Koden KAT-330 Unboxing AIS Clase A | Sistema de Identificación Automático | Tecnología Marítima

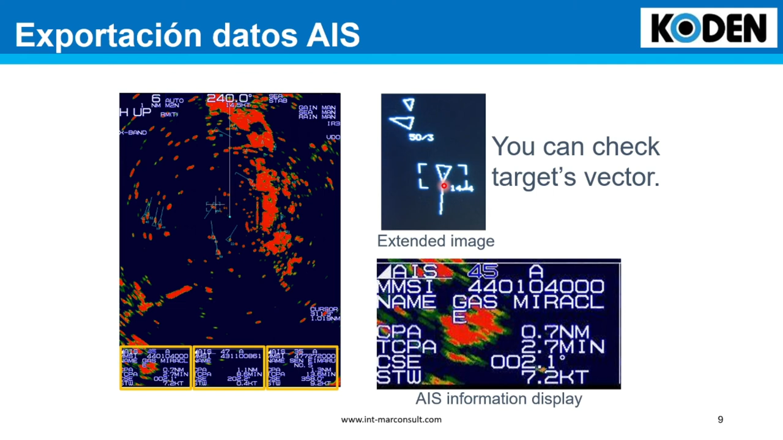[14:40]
target AIS Como se pueden ver También hay Una línea Que sobresale Que es El vector Se puede saber Entonces El rumbo Que tiene La enmarcación Y con La longitud De la línea La velocidad Muchas gracias